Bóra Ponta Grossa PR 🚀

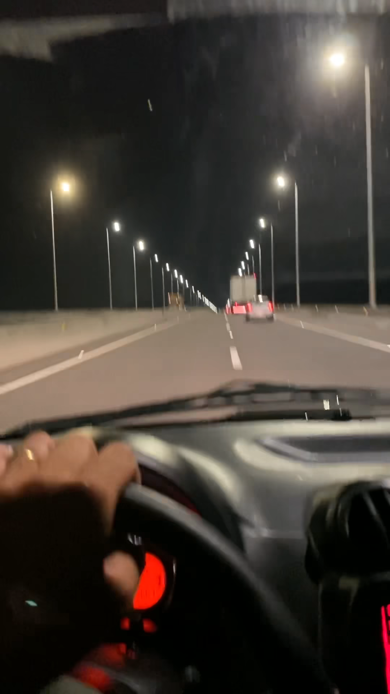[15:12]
Amanhã é o último dia útil do mês Não podemos vacilar E é isso aí pessoal Pontezinha Anitta Garibaldi Aqui em Laguna Agradecer a todo mundo Que acompanhou mais um viradão Sapex Aí cara modéstia a parte A galera aqui da aberta Tá perguntando Ah tomar as corujinhas Tomar isso Eu não tomo nada cara Eu tomo só o meu energético Aqui de Eu compro imposto de gasolina Deixa eu ver aqui ó Tá aqui vazio ó Comprei aquele Comprei aquele Dois litros Tomei no bico aqui E já era cara Mas eu sou de boa cara Modéstia a parte Pra fazer horário Que nem os abex Não tem batateiro Que